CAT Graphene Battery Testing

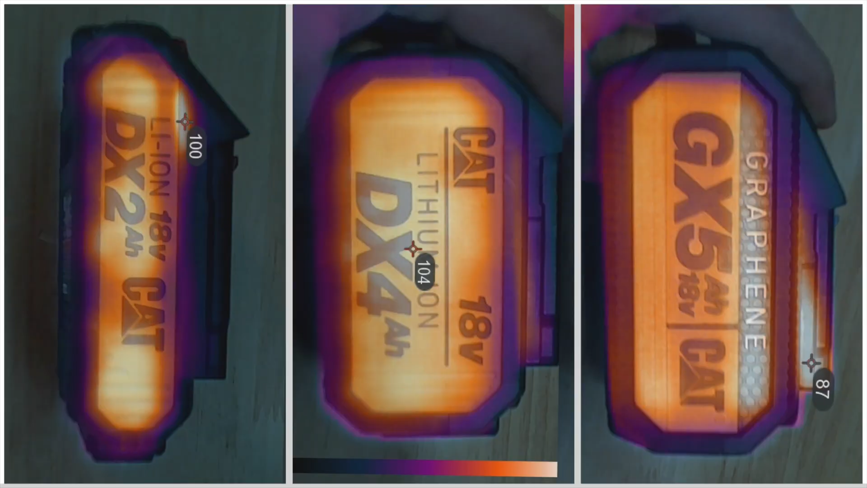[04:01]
some thermal images here with the camera and yeah you can definitely see the graphene battery is a lot cooler versus the normal with the amion cells